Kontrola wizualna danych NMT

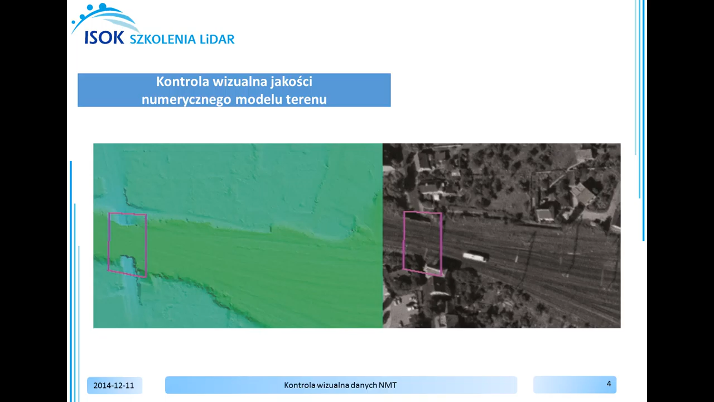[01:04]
błędnej klasyfikacji punktów LiDAR użytych do generowania numerycznego modelu terenu, nieusunięcia obiektów nietrwałych, takich jak stogi słomy czy też pryzmy z numerycznego modelu terenu,
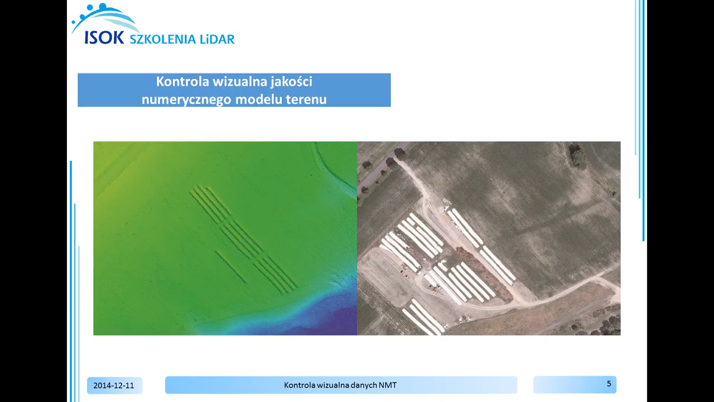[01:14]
braku ciągłości obszarowej danych numerycznego modelu terenu, wynikających np.
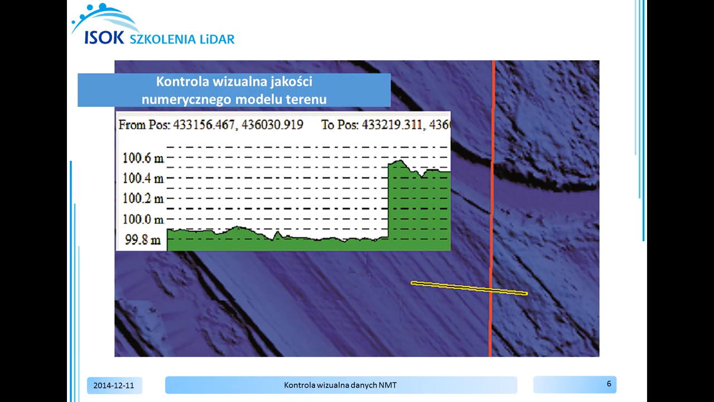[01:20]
z różnic pomiędzy stykami bloków LiDAR, jak również błędów generowania numerycznego modelu terenu.
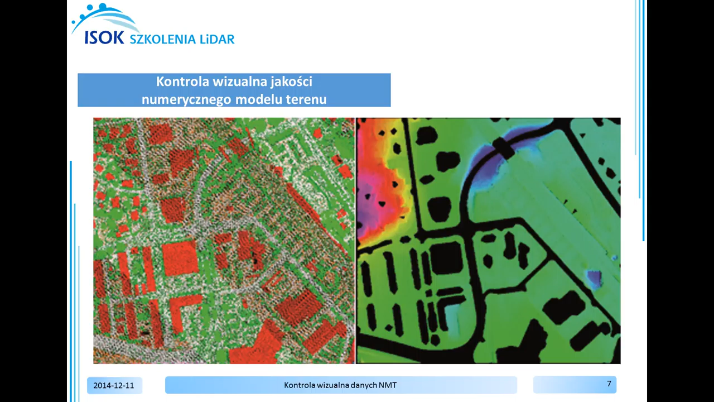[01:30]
Ćwiczenie zostanie wykonane w bezpłatnych programach QGIS i Fugro Viewer.
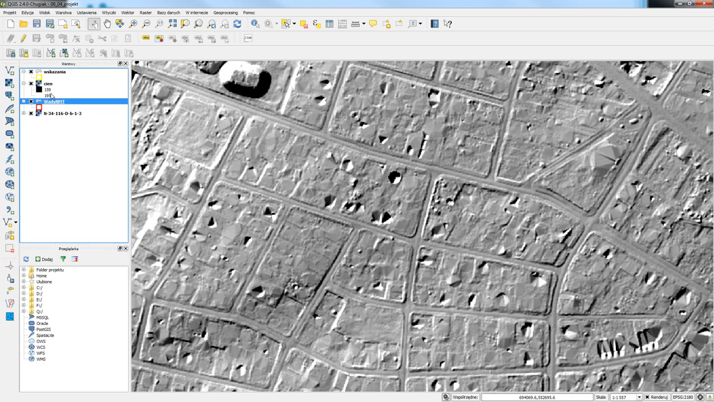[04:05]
Przeniosę teraz cień poniżej numerycznego modelu terenu,
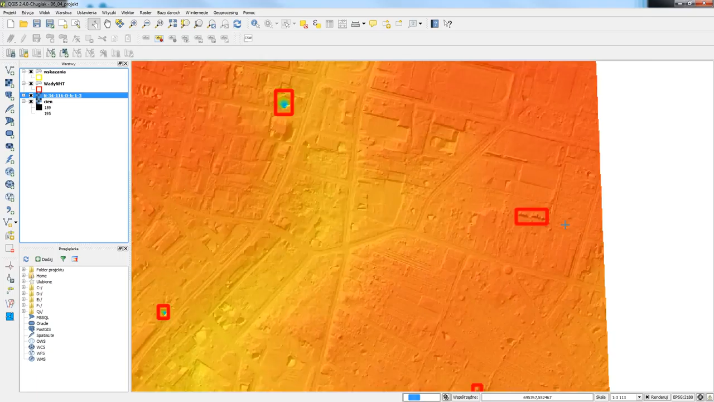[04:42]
Znacznie to ułatwia interpretację błędów lub też znalezienie ponownych miejsc do interpretacji, do sprawdzenia na chmurze punktów. Tutaj na przykład wskażę ten błąd na warstwie wady NMT, wyselekcjonuję błąd, naciskam na niego, przywołam tabelę atrybutów, Jest to błąd obiekty nietrwałe łączone do NMT. Najprawdopodobniej są to stoki siana, które pozostały na numerycznym modelu terenu. Powiększę zakres do całej warstwy numerycznego modelu terenu.
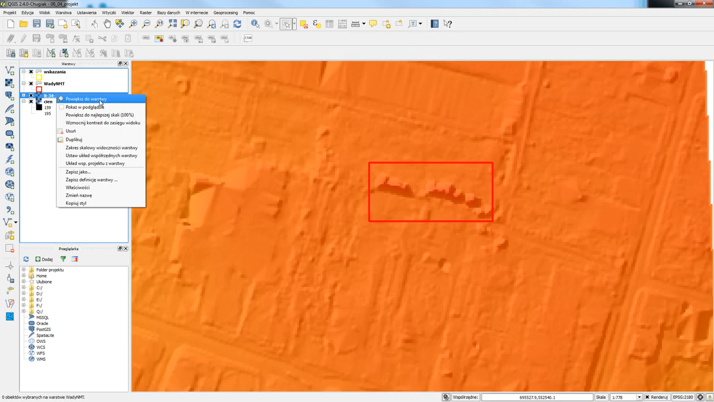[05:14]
Klikam prawym klawiszem na nazwie Powiększ do warstwy. Przybliżę się do pierwszego błędu scrollem myszy
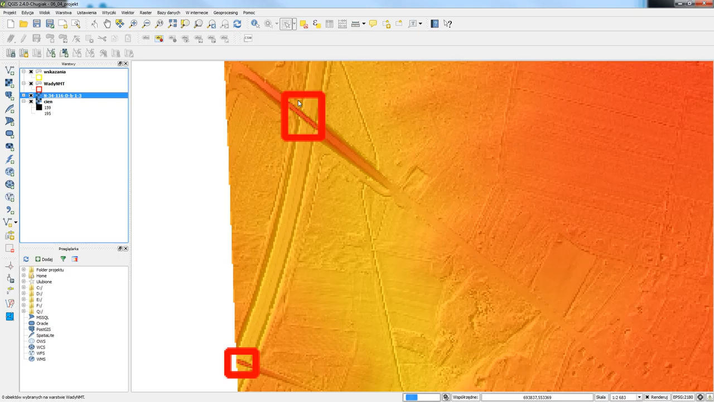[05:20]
i wygaszę na razie wady NMT. Na warstwie wskazania spróbuję sama obrysować ten błąd jako potencjalna wada numerycznego modelu terenu. Włączam na pasku tryb edycji i wybieram Dodaj obiekt.
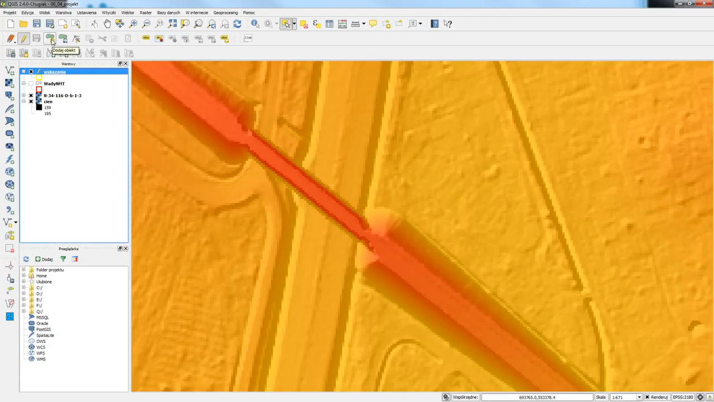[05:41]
Obrysowuję obiekt, wskazuję po kolei punkty naokoło
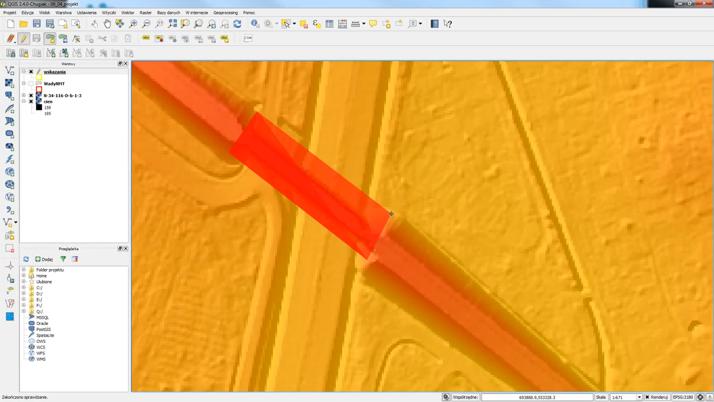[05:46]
i prawym klawiszem myszy kończę rysowanie. Następnie wprowadzam ID, ponieważ na tej warstwie wskazania nie ma żadnych wcześniej obrysowanych błędów, jest to pusta warstwa, piszę numer 1, a jako CAD wady wpiszę obiekty inżynieryjne włączone do NMT. Komentarz pozostawię bez zmian.
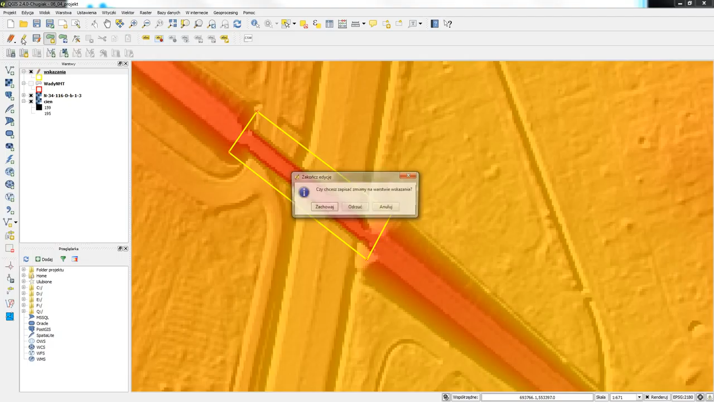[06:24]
Po naciśnięciu OK zostanie dodany nowy obrys. Aby zapisać go, można wyłączyć tryb edycji i nacisnąć Zachowaj. Aby upewnić się, że jest to obiekt inżynieryjny, że powinien znajdować się on na warstwie budynków,
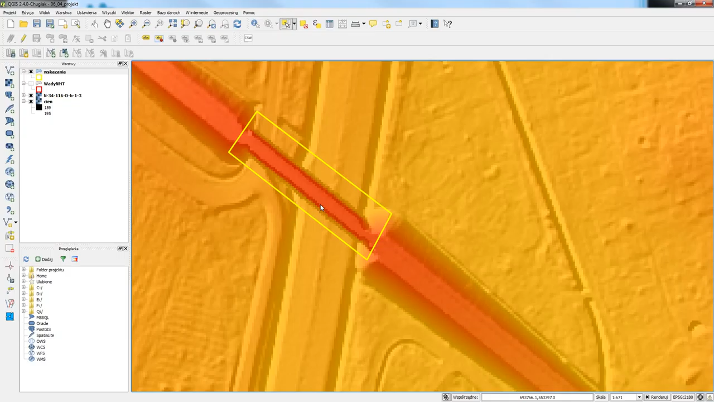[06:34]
w programie Fugro Viewer sprawdzę na chmurze punktów, czy jest to faktycznie obiekt inżynieryjny.
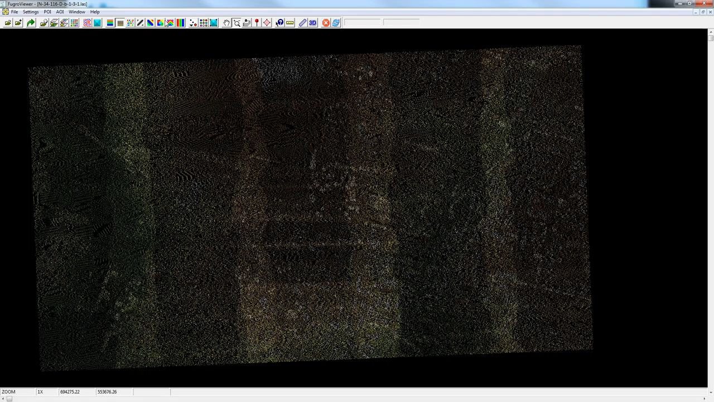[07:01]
Mogę sprawdzić, czy na pewno wczytały się dwa pliki, Color Points by File.
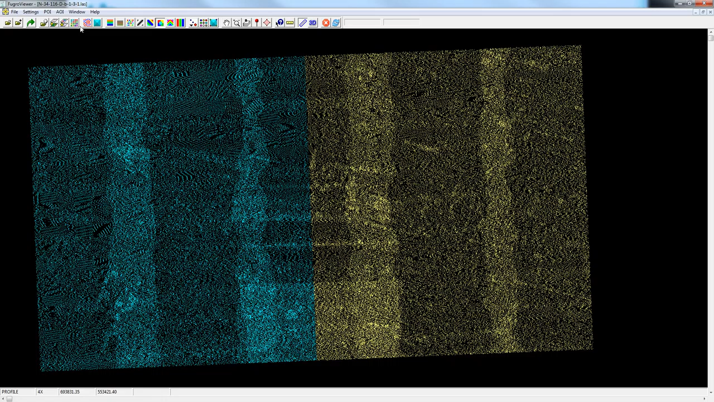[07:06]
Wrócę do wyświetlania po wysokości, przybliżę się do lewego górnego rogu przez lupkę, tam gdzie znajduje się potencjalny błąd.
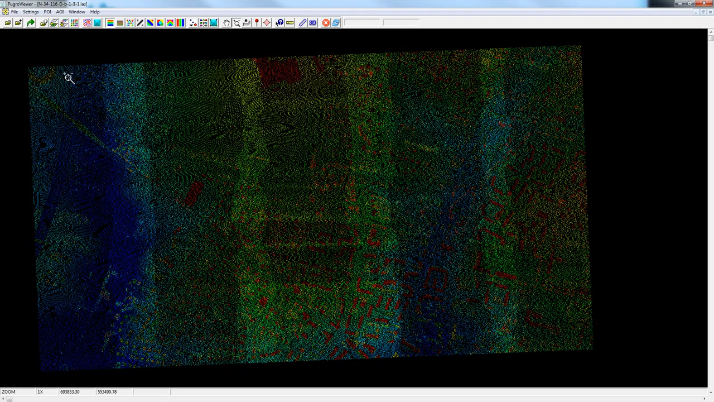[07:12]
Klikam i narysuję narzędziem Profile Tool przekrój.
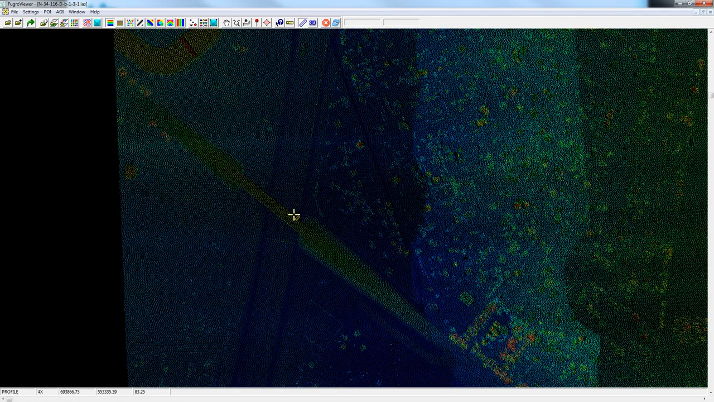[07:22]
Narysuję go wzdłuż mostu, wskazuję początek, koniec i szerokość. Tworzy się w nowym oknie i wygląda na to, że punkty zostały źle zaklasyfikowane, powinny znajdować się na warstwie budynków. Teraz natomiast znajdują się na warstwie gruntu oznaczonej kolorem różowym. Na górze w profilu jest wyświetlona chmura punktów po kolorach klas. Taki błąd powinien zostać usunięty. Można jeszcze włączyć okno 3D, które również pomoże w interpretacji.
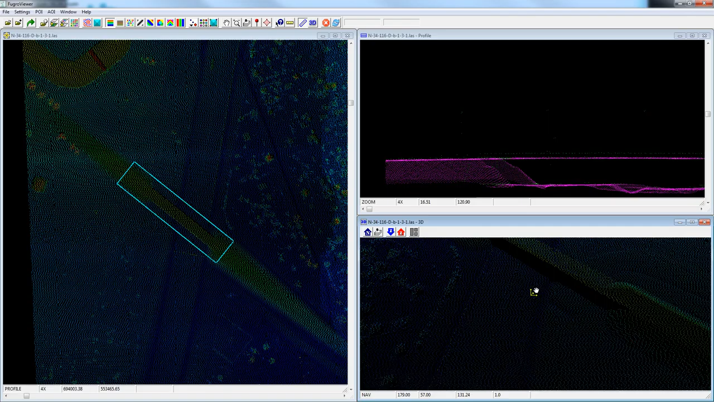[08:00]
Przybliżę się w oknie 3D do obiektu. Tak, jest to most, powinien być na klasie budynków. W ćwiczeniu pokazałam Państwu, na czym polega wizualna ocena numerycznego modelu terenu pod kątem możliwych do wystąpienia wad produktu.
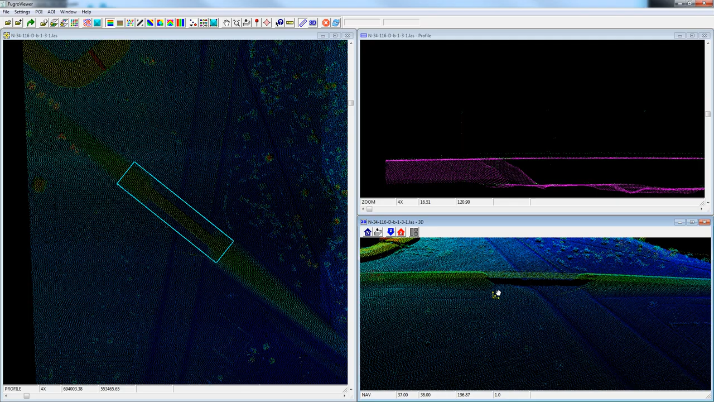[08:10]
W programie QGIS, a następnie w Fugro Viewer przeanalizowałam błędy zapisane w pliku Shape.